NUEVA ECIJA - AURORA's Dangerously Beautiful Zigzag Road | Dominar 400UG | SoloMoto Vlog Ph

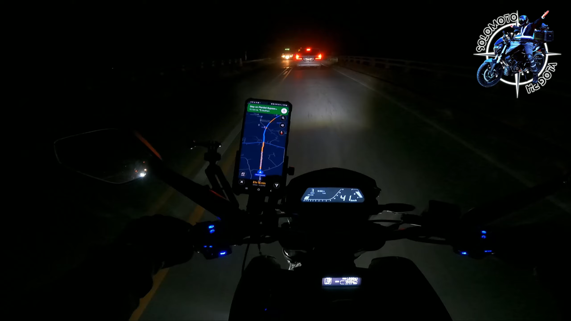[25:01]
Inabot na talaga yun tayo ng gabi eh. And then andito pa rin tayo sa Claridel Bypass Road. Sobrang traffic talaga eh. Tayo makikitang view, gabi na. So again, thank you sa panonood until hanggang dito sa dulo ng video na to. And kung hindi ka pa nakapag-subscribe sa ating channel, please do subscribe and like this video